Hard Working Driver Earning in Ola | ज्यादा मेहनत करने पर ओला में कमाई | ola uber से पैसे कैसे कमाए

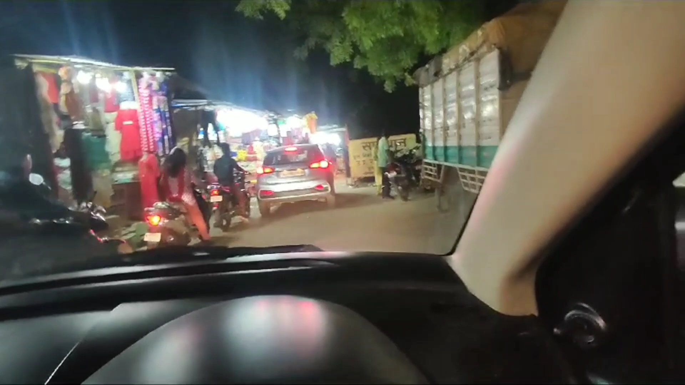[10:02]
पनकी नारिया की जो है फ्लाइवर बंदा है कुछ इस तरह का हाल है बहुत बुरा हाल है जो कितनी कम जगे हम लोग गाड़ी देखो निकालेंगे देखना भाई हम क्या सभी गाड़ी वाले इतने में ही निकालना है